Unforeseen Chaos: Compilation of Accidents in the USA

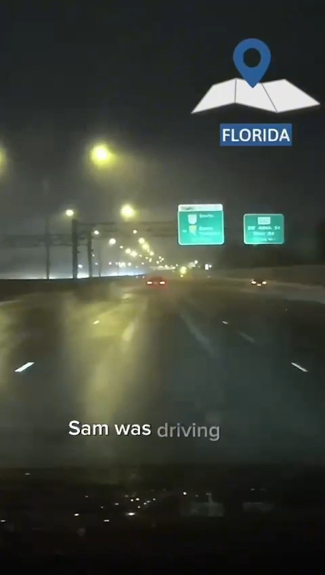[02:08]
Sam was driving his Hyundai Sonata in Miami, Florida. Rain was pouring down and he confesses he was going way too fast for conditions.